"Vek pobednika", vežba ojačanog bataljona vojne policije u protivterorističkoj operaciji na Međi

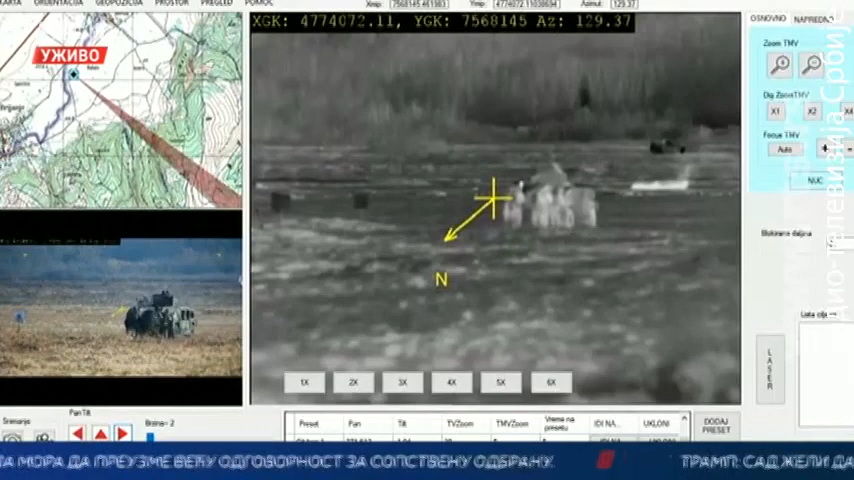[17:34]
Kretanje i osmatranje i gađanje u veoma teškim uslojima terena 2 časa. Oružni deo se sastoji od dva sistema.